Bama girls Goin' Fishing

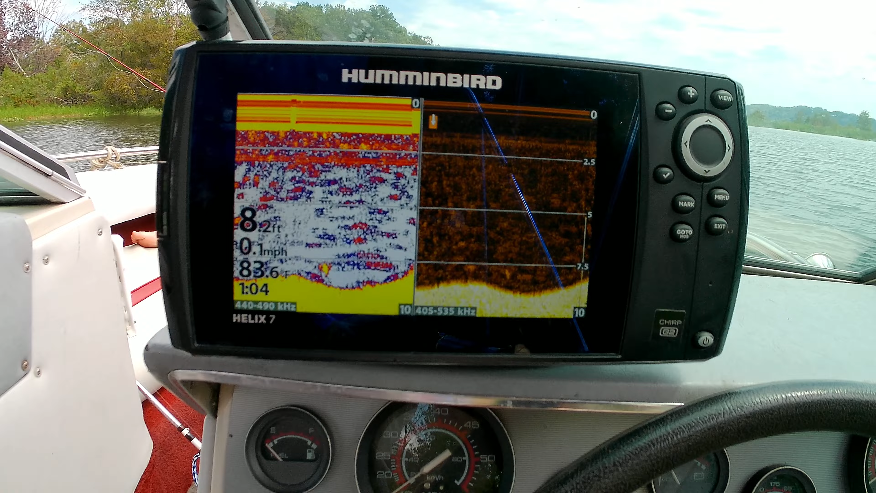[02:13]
On screen: speed 0.1 mph
We did see fish just over there at about 22 foot though, right? Yes. So here, fishy, fishy, fishy.
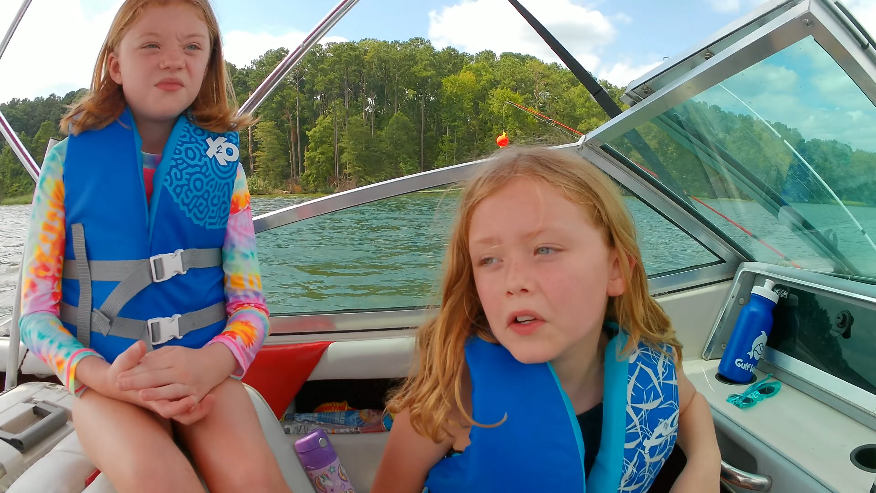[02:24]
Come on, fishy, fishy, fishy. So we didn't really catch much or feel much. So we're just relocating. That's hard to say, kind of. Well, we're relocating right now, and
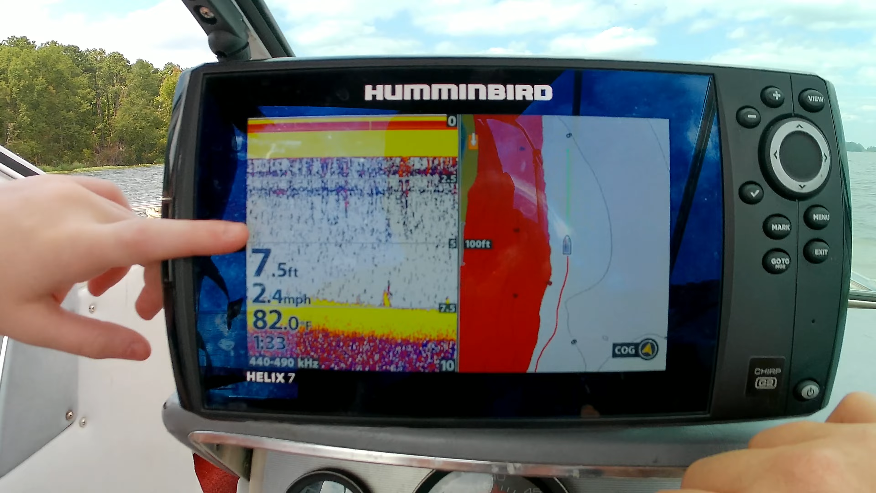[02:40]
On screen: depth 7.5 ft, water 82.0°F, speed 2.4 mph
we're looking on this is called a fish finder,
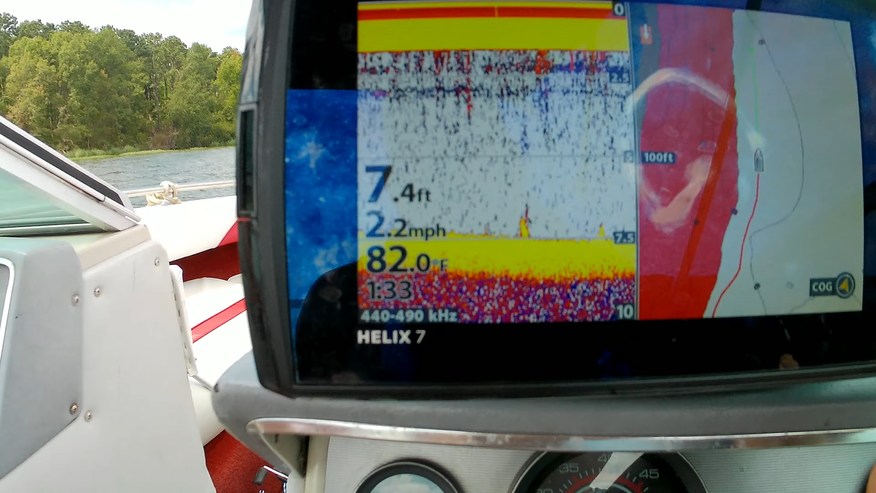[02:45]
On screen: depth 7.4 ft, water 82.0°F, speed 2.2 mph
and like if you see any fish over here, which we don't right now,
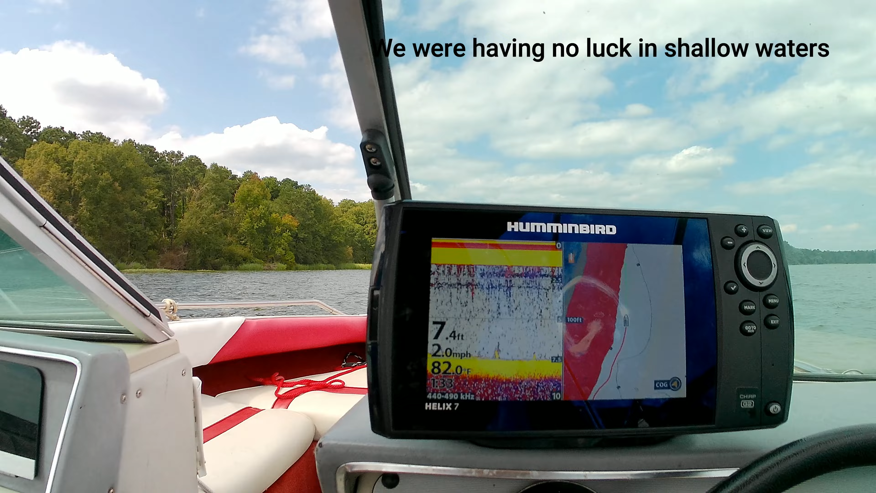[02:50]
On screen: depth 7.4 ft, water 82.0°F, speed 2.0 mph
usually in like the really deep water, like 24 foot, you see fish, but on like 7 or so.
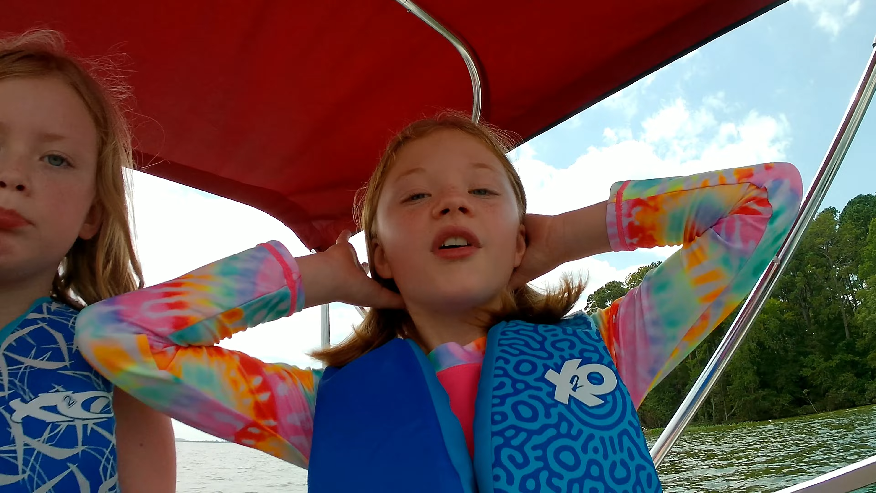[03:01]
We're looking for fish on the fish finder right now, and if we don't have like any luck, then we'll probably just like go swimming for a little bit.
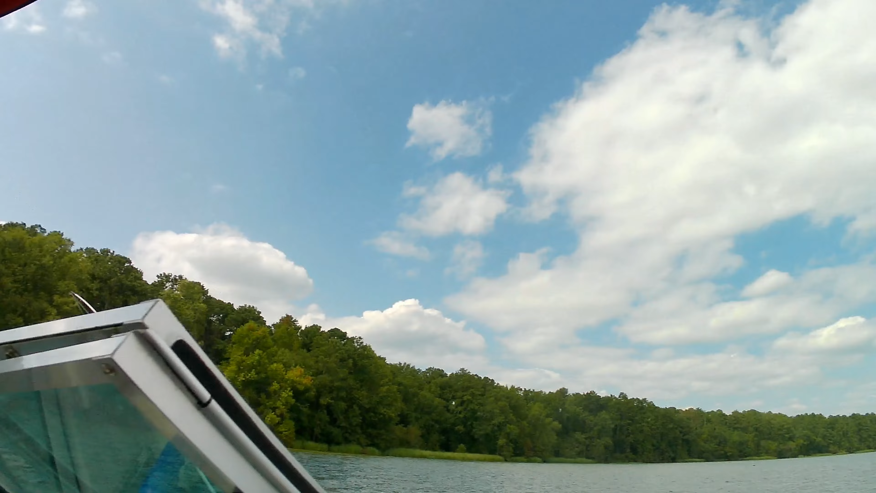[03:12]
What's that? It's a log. We don't want to hit that. Yes. You see that school of fish? I kind of want to fish now.
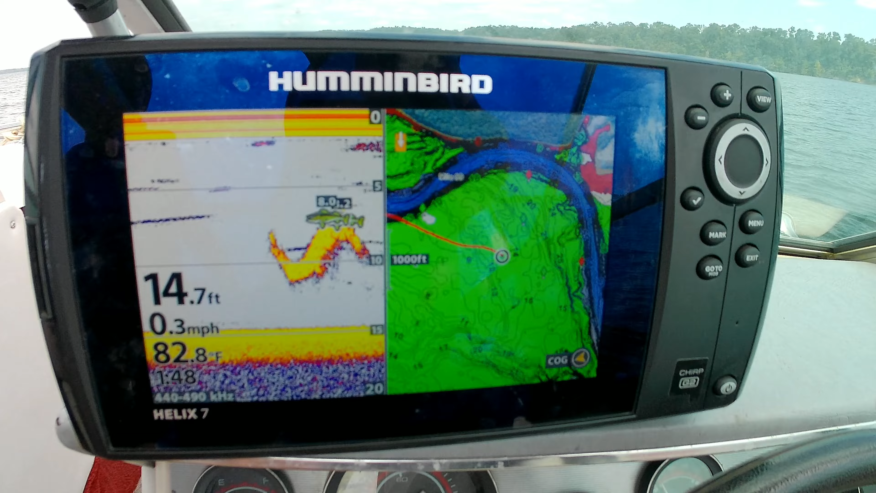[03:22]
On screen: depth 14.7 ft, water 82.8°F, speed 0.3 mph
There you go. You can. That's a school of fish right there.
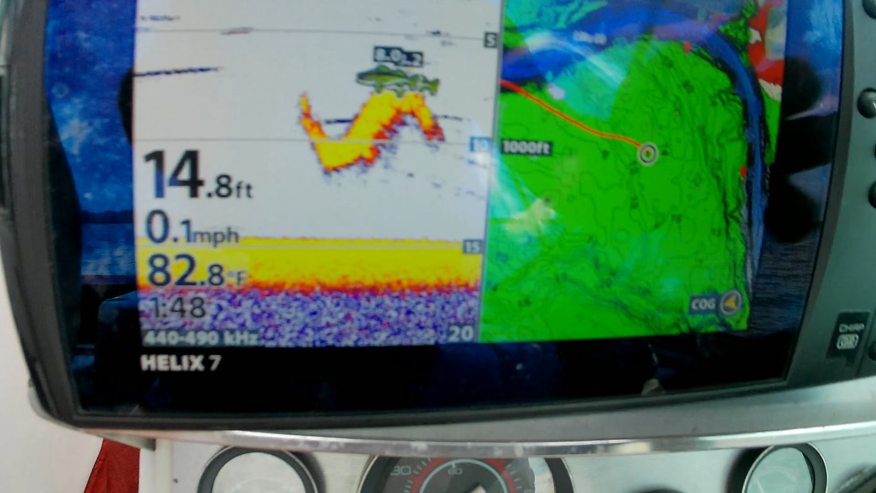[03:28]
On screen: depth 14.8 ft, water 82.8°F, speed 0.1 mph
Wow, there's it only looks like that. Let me switch to 3D as well.
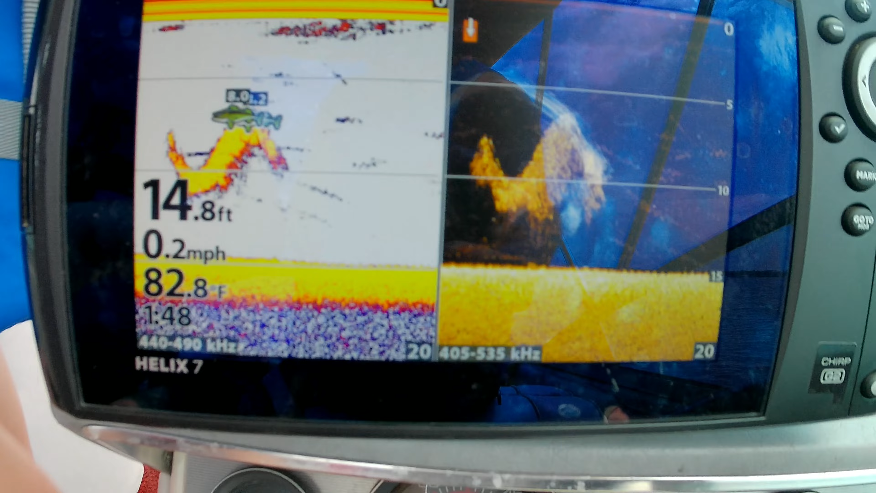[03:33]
On screen: depth 14.8 ft, water 82.8°F, speed 0.2 mph
Is that the whole school? Oh wait, 8 feet? Yeah. Oh.
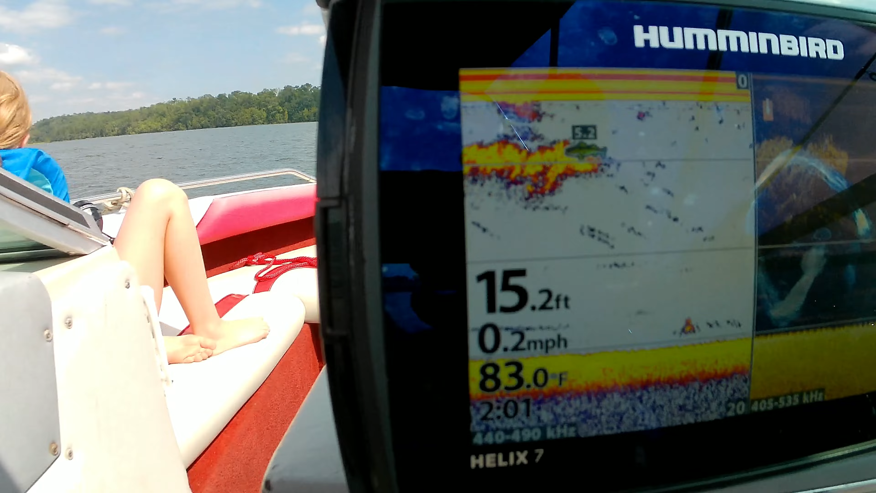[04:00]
On screen: depth 15.2 ft, water 83.0°F, speed 0.2 mph
We're all mad, because there's like 1,000, it feels like 1,000 fish are under us.